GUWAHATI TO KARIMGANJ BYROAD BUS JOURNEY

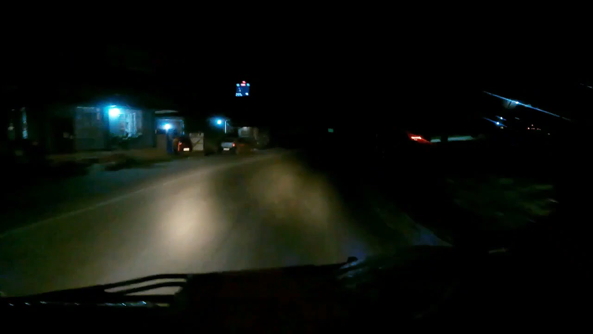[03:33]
है और यहां का जो रोड है ये वान वे वान वाई वाई है लेकिन वहां वान बे हैं सब्सक्राइब शिलंग जब रास्ता क्रोस को रहेगा वाईबस में गिर जाएगा तो ये वाई है
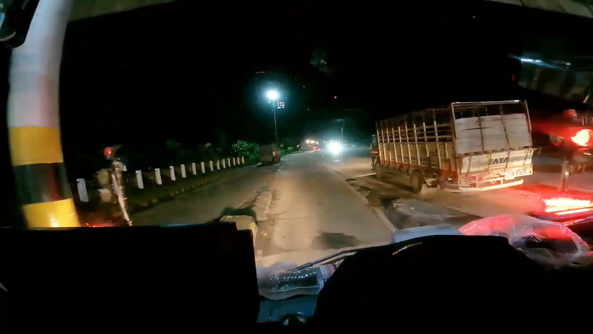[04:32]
कि यहां का रास्ता जो है बहुत खतरना का रास्ता है कि चलिए अभी
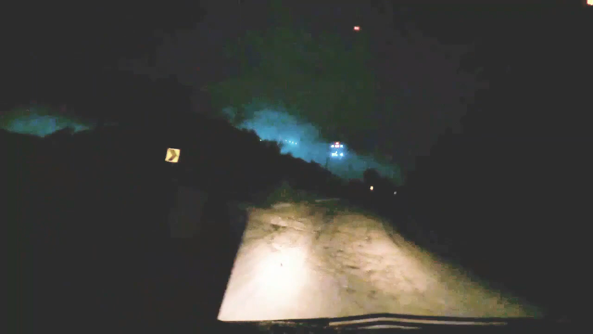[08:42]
जयता यह लाइफलाइम हो गया गया उस साइट का पुरा फिर भी यह रोट का यह हाल है साइड ऐसे कोई भी स्टेट में है जो इसका जैसे मतलब यह रोट जिसे बना हुआ आज का डेट में तो होगा नहीं कि यह
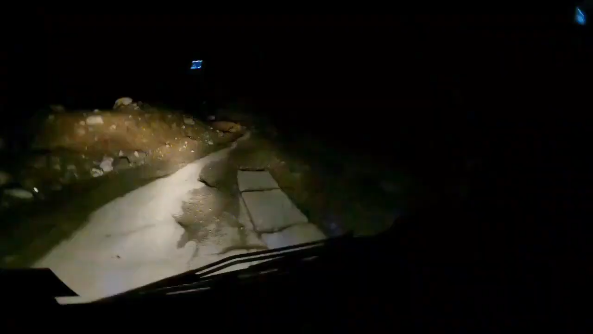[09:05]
इसको बनिंग करा दिया और यह देखिए यह जो हम बोला तो ना लेंड स्लाइड होता है यह देखिए यह देख